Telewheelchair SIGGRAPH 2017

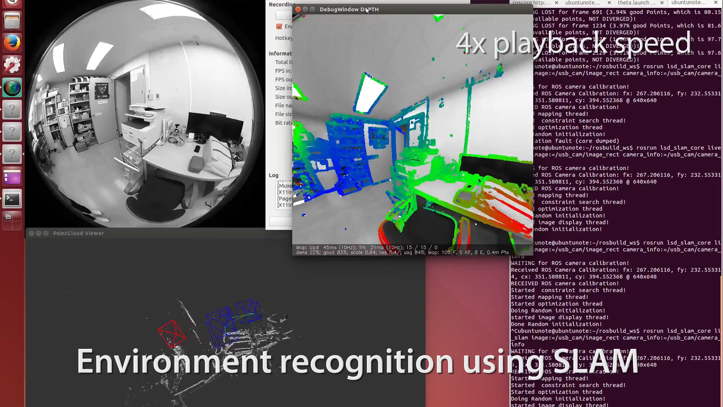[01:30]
To assist operation in narrow area such like corridor, we employ environment recognition using SLAM.